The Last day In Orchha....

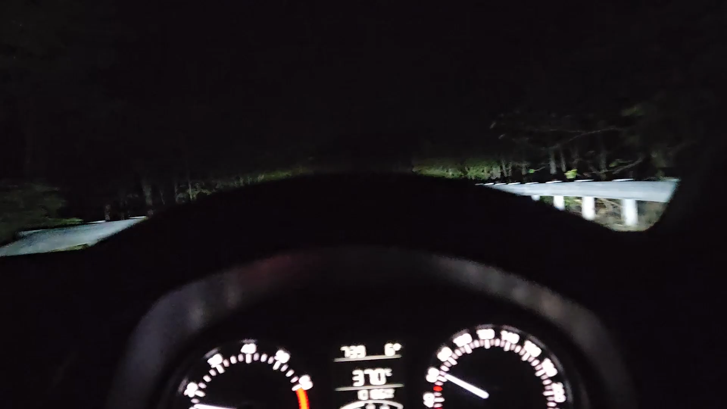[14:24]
अंधेरा हो चुका है, 7:39 हो गए हैं भाई, अब 72 किलोमीटर ओनली रह गया, 1:28 रह गया।